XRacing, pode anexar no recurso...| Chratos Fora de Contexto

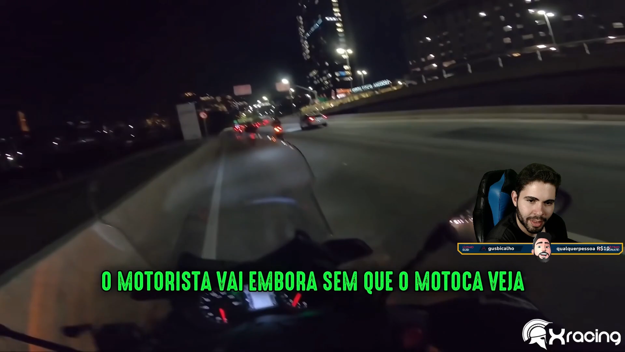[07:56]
Com certeza o cara foi embora já.
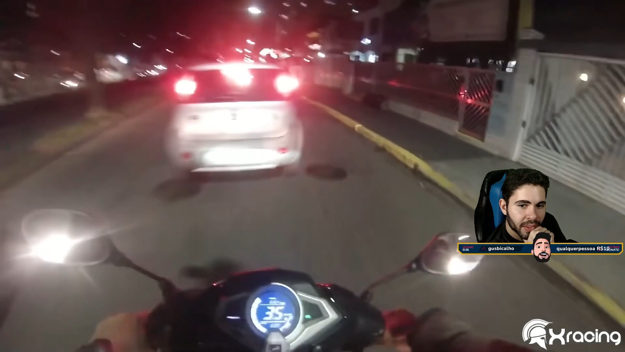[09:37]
Nossa! Aí, vacilação do maluco, né?
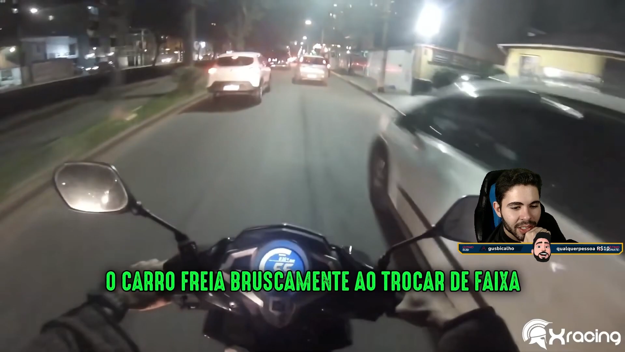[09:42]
É, mas o carro foi da vez, mano.
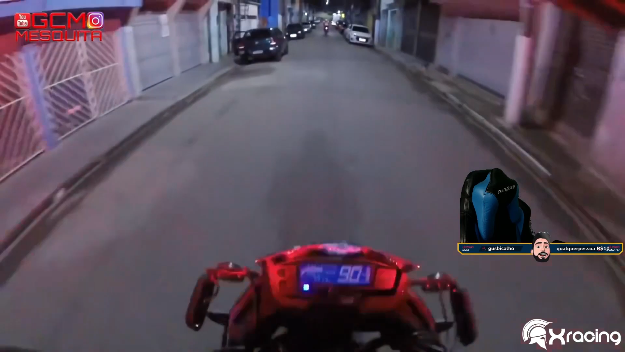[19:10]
Vai caparão, bicho. Pegou a direita, tá?